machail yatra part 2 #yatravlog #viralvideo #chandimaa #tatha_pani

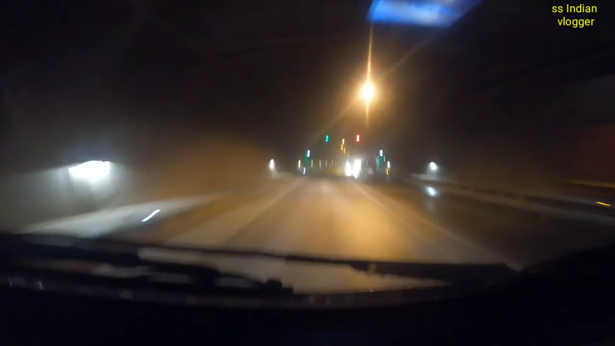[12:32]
دکھا رہے ہیں یہاں پر ٹنڈل میں اندیرہ ہے لیکن لائٹیں بھی بہت ساری لگی ہیں چل ملاتی ہوئی لائٹیں آپ کو نظر آئیں گی یہ کافی خوبصورت کافی لمبا ٹنڈل ہے جس میں نو سے دس منٹ لگتے ہیں اس کو کراس کرنے میں یہ ٹنڈل جو ہے ہائی بے کا سب سے بڑا ٹنڈل کے نام سے جانا جاتا ہے جو کی چنینی سے نکلتا ہے اور ناشری میں جا کر نکل جاتا ہے چنینی اور ناشری کے بیج کا یہ سندر سا ٹنڈل ہے